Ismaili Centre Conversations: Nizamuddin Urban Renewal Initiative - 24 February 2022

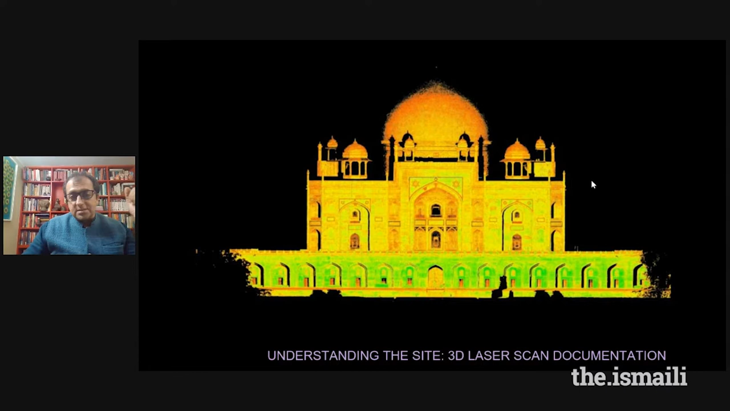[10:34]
And we introduced significant scientific advancement in conservation. We, for example, 15 years ago introduced the laser scanning technology invented to really detect leaks in nuclear plants to measure and document historic buildings.
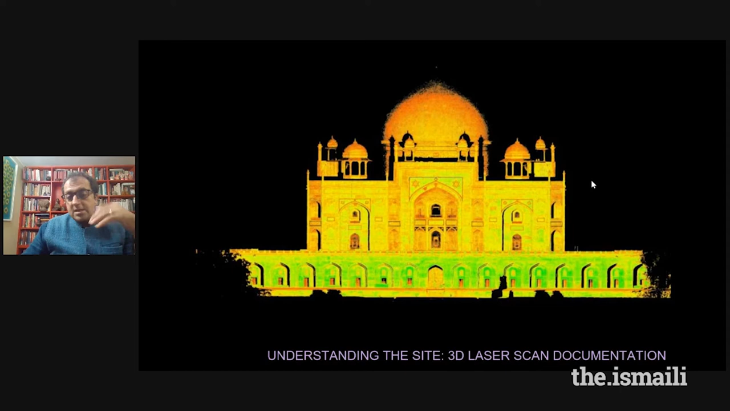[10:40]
Believe it or not, this has become par for the course in India over the last decade. We made sure our work was closely scrutinized.